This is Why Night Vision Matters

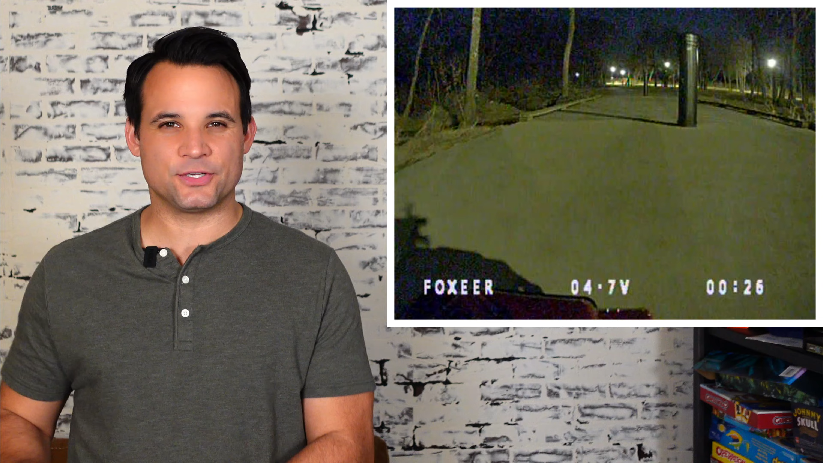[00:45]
And with this particular setup, we can do this at nighttime and in dark areas because we're using an ultra low-light camera.
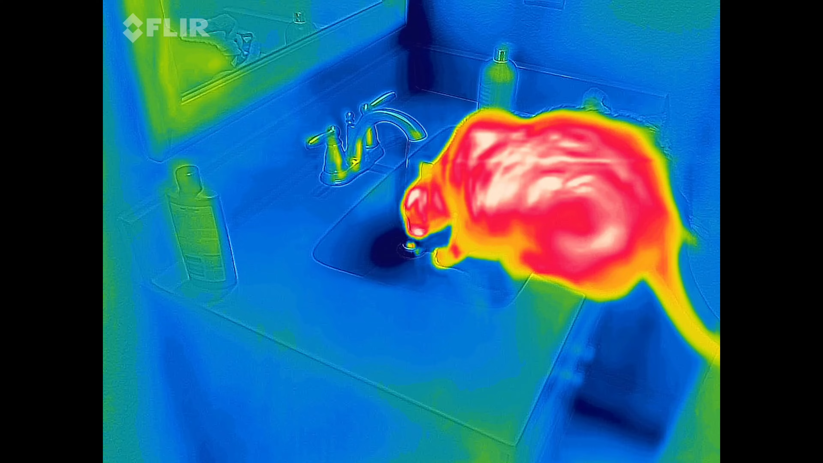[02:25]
Now, there are multiple types of night vision technologies, and this just barely qualifies because it is so good in low light conditions.
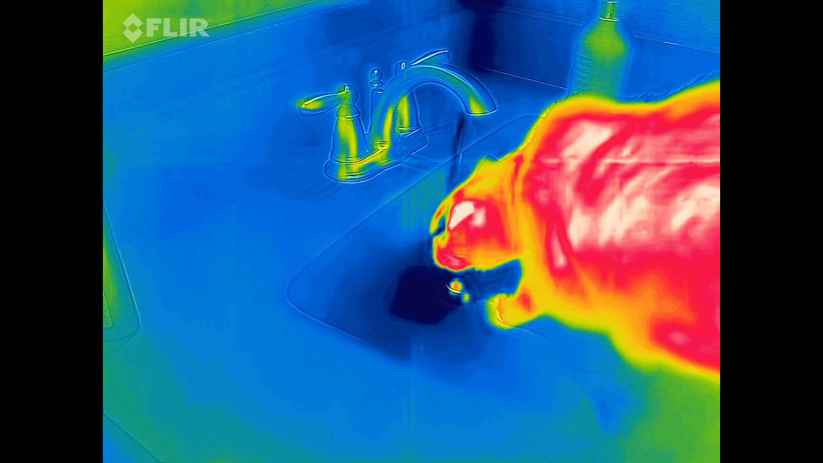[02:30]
It's also the simplest and the cheapest, but it's absolutely perfect if you're
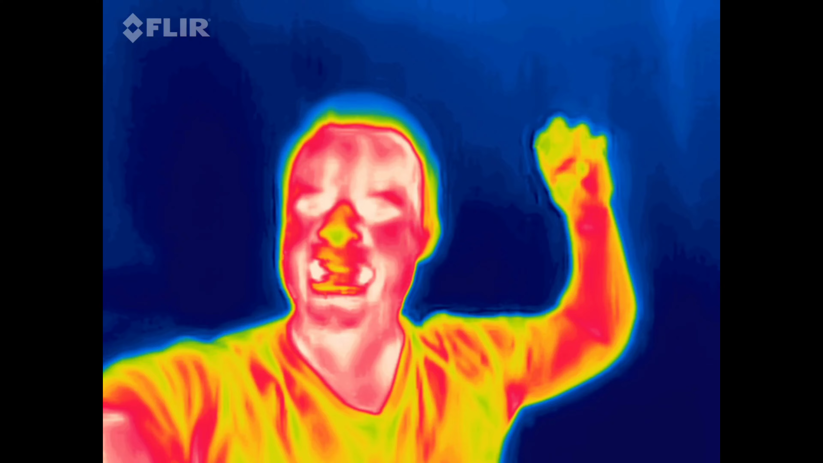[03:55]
It allows you to do crazy things like I can see my pet's footprints, I can see my footprints as I walk around,
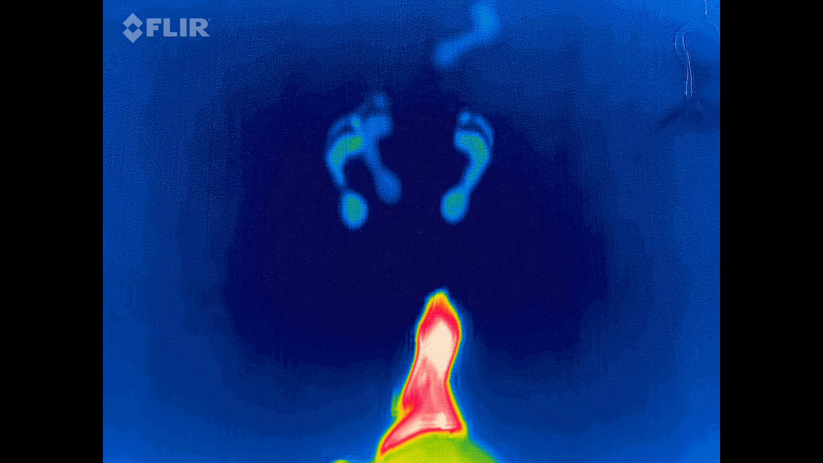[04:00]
and I can even see where my dog's been laying because his heat is dumped into the floor.
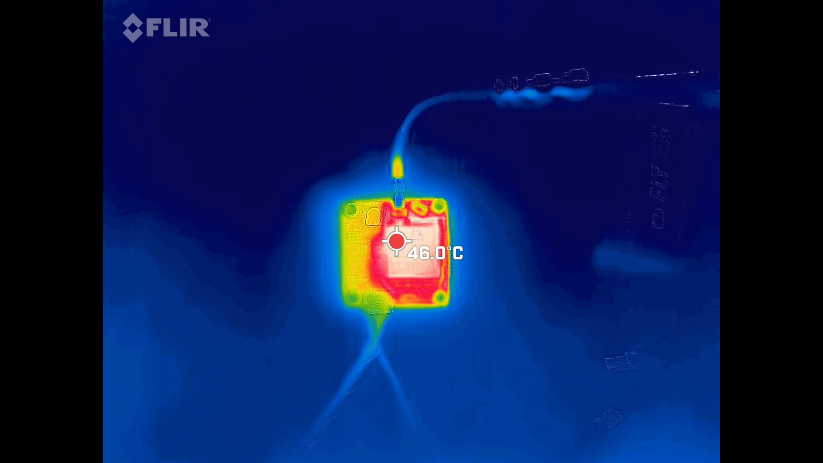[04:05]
On screen: spot 46.0°C
You can also see thermal loads on electronics, which is actually what I did to improve the heat sink
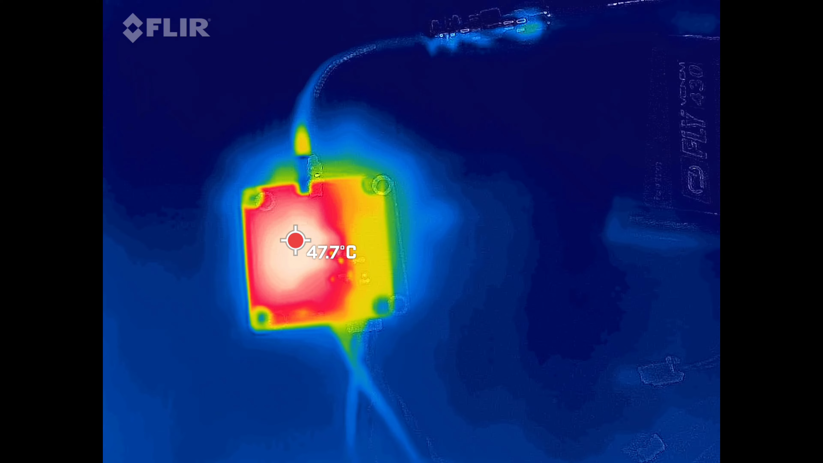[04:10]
On screen: spot 47.7°C
placement on the video transmitter board in this project.
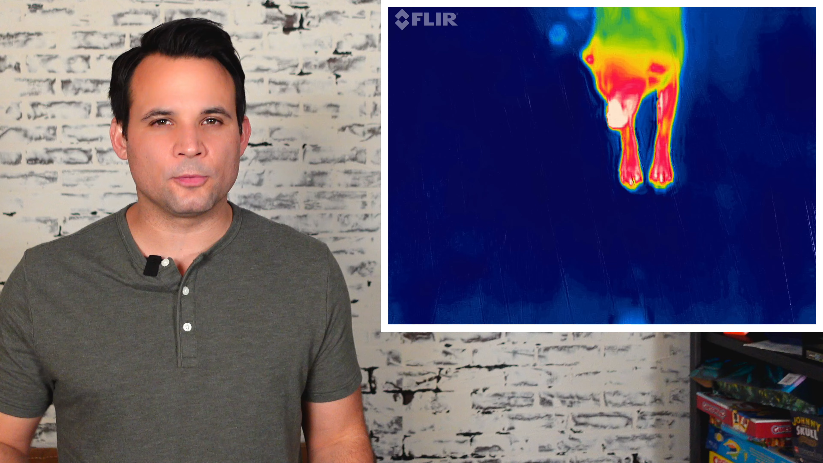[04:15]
But more importantly, thermal imagers are seeing radiated heat from the source, so they don't need external illumination.
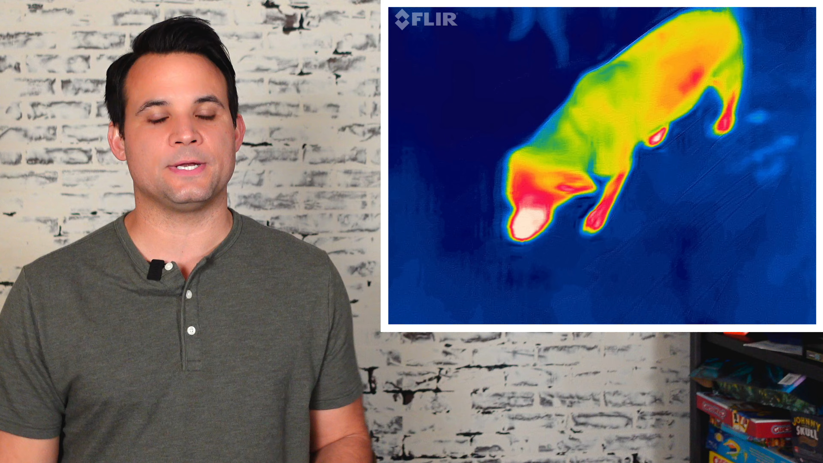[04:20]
And if you're using an illuminator to supplement your night vision,
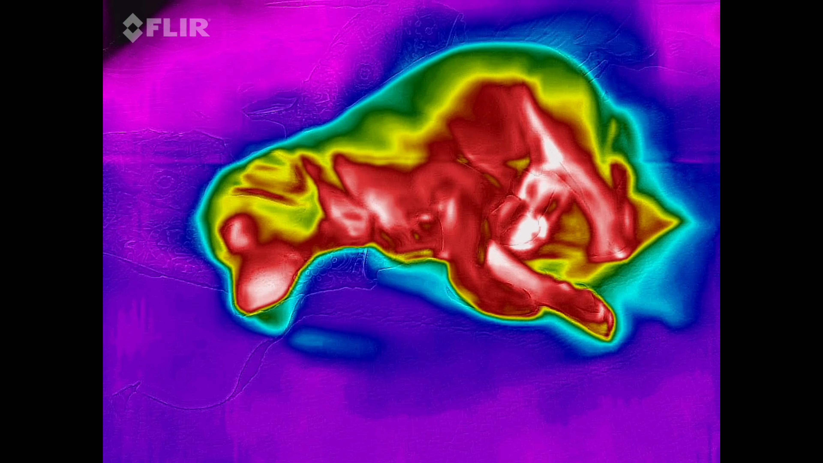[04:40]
It's one of my FLIR longwave imagers. Good thermal imaging systems are very expensive.